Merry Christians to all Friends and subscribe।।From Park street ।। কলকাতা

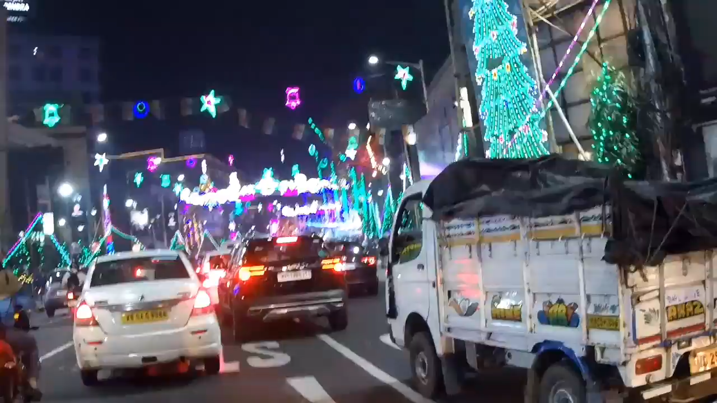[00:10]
Rajneshji, Pakistan. 25 December to 1 January of the সুন্দর ভাবে লাইট সাজানো হচ্ছে তো আমরা দেখতেও পাচ্ছি লাইট সুন্দর সাজিয়েছে চলো দেখি লাইট কেমন করে সাজিয়েছে গোটা রাস্তাটাকে তোমরাও দেখো আমিও